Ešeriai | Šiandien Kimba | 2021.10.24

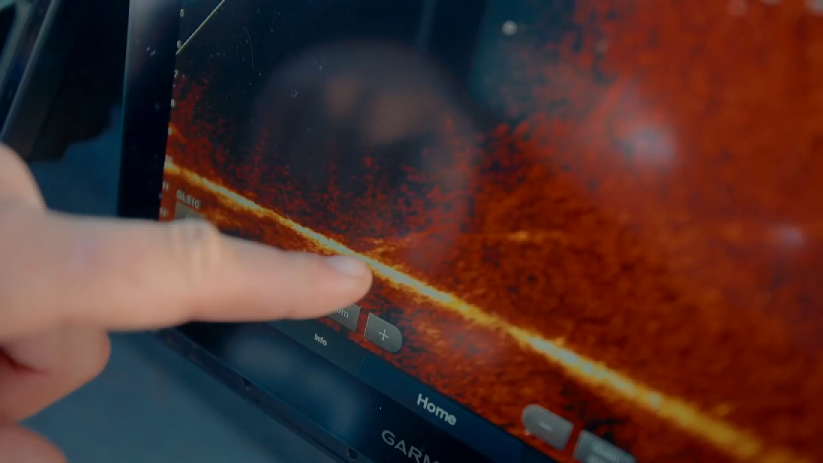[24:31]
Kuom gerai šitas yra echolotas ir tas gyva transliacija live scope'o, kad tu matai žuvų elgseną, tu supranti, kaip žuvys elgiasi. Man tai pavyzdžiui, kad atsiveria akis, nes su paprastu echolotu tu matai retransliaciją grubiai, kaip netiesioginis įrašas, o jau įrašą gauni pažiūrėti po tiesioginės transliacijos, žodžiu. Ir tu matai, kad žuvis neįtikėtinai daug juda.
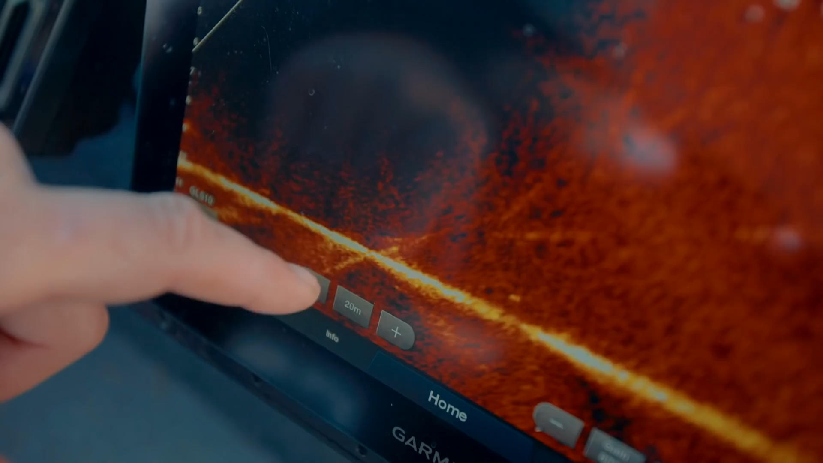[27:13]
Ups. Net tokį mikro masaliuką parodo.
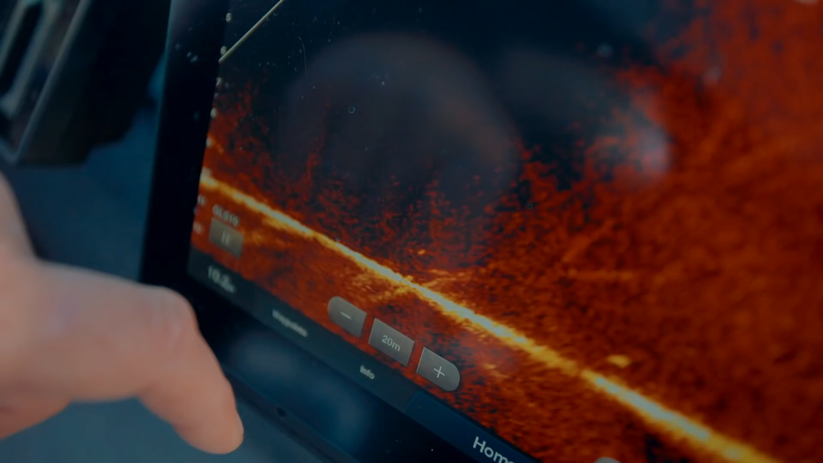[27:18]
Nu, kur jūs čia buvot atplaukę?
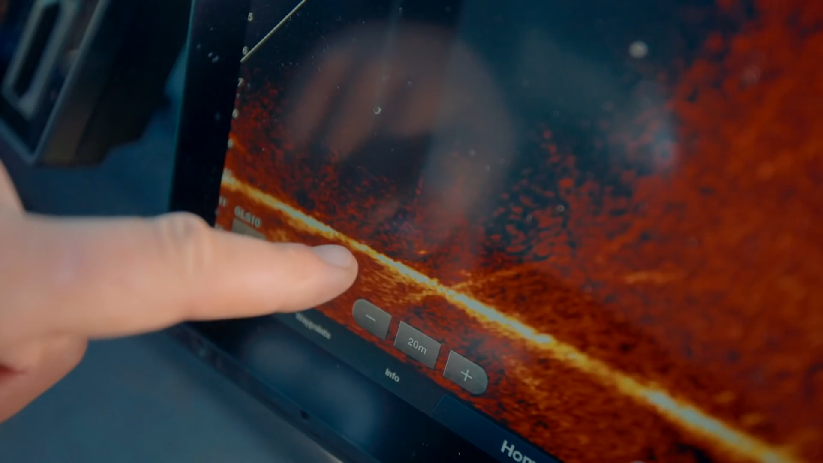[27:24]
Ateikit, aš čia.
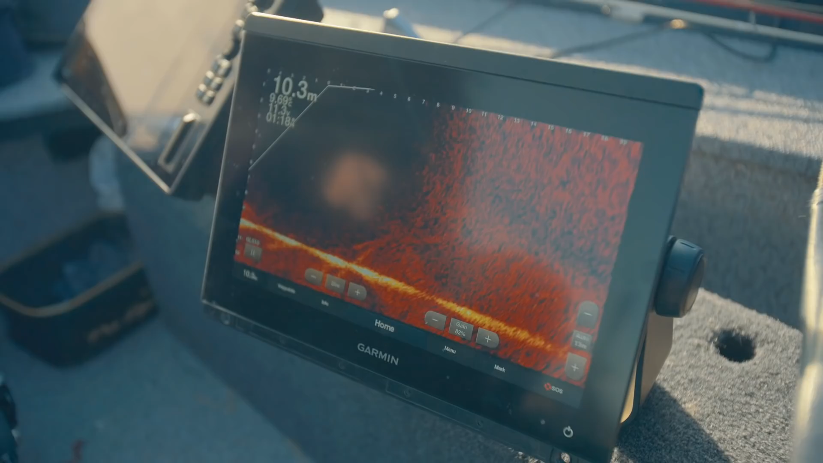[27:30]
Na va, atplaukėm į savo pamėgtą vandeninį kalniuką, kuris 16-15 metrų yra gylyje.
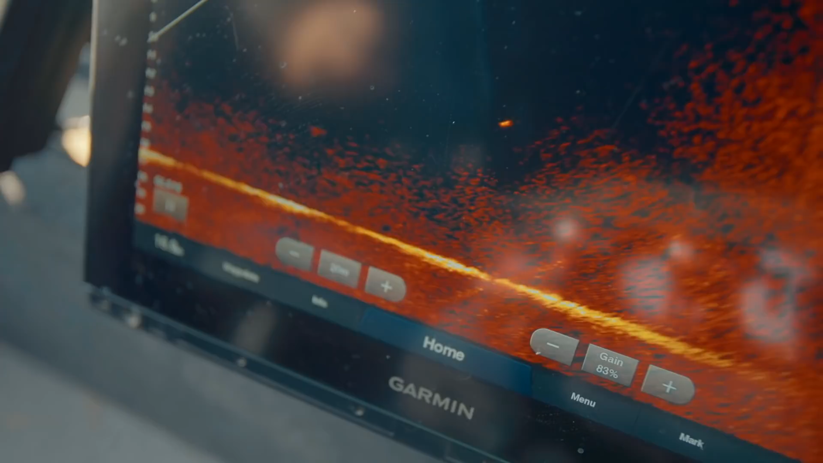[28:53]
Po vieną, po du rodo, nu ką, reiks grinai stoti, bandyti tos vieną, du sugauti, nu.